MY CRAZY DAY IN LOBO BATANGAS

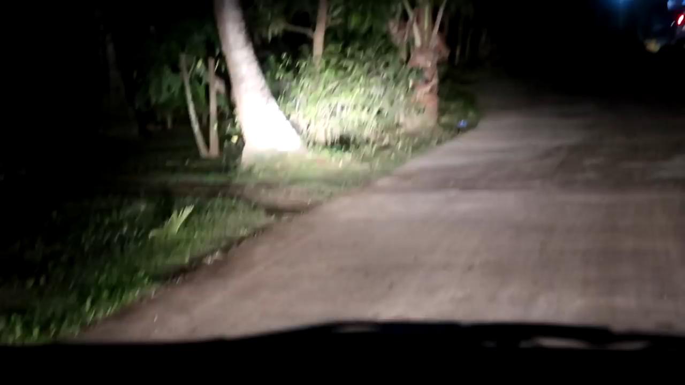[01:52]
So, na ipang puno dito, kinakabahan po kami. Baka mamaya may aswang po. At sa gilid po ay may, ang tawag dito, lawa ba yan? Hindi kasi nakikita. Patibong po ito. May ano dyan? May biglang lumalabas. Paano kung meron ditong...